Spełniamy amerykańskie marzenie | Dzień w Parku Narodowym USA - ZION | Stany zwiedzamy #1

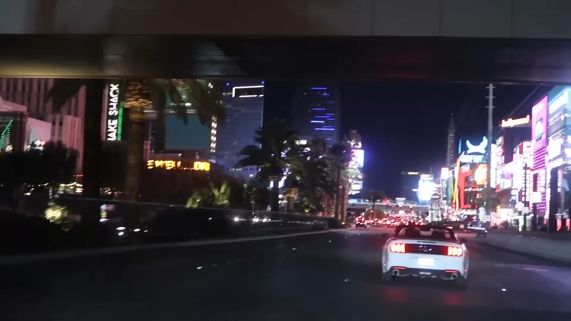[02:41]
Vegas Boulevard o godzinie 2:30 w nocy i powiem wam tak, że Las Vegas nie ma tak stricte na naszej liście wycieczki. Raczej to jest miejsce po prostu, do którego przylecieliśmy, bo stąd łatwo dostać się do kanionów, bo taki jest cel, ale o tym opowiem wam jutro.